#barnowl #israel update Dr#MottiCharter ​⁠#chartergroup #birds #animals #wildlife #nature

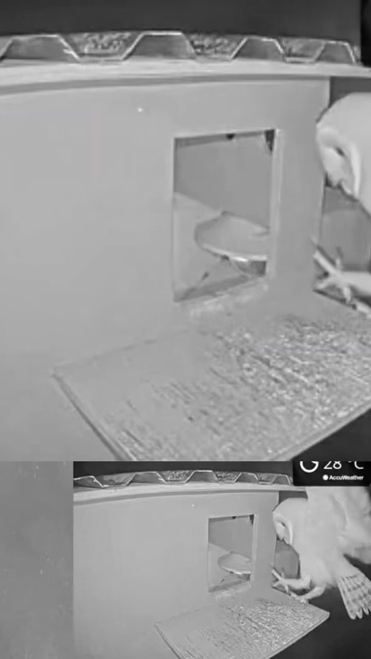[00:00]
We're here in Barnal Israel Ramon camera. The nestling has fledged.
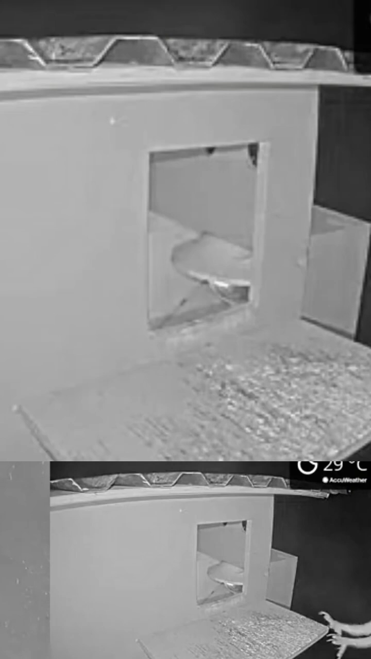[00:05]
Sometimes it returns at night, but it's coming increasingly infrequent.